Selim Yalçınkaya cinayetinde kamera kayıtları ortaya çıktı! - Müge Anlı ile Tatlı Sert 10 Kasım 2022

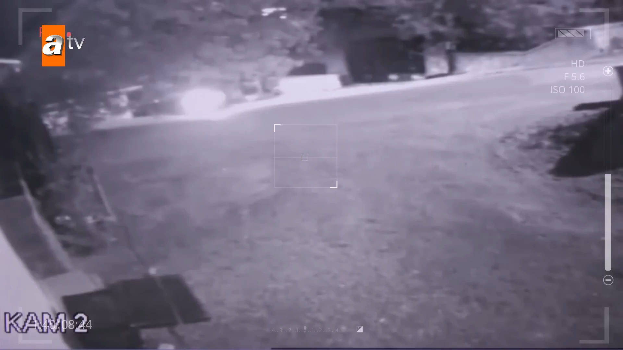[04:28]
İncelemelerde aracın içindeki kişinin ailenin şüphelendiği isimlerden biri olan Emre Yaşlar'ın olduğu tespit ediliyor.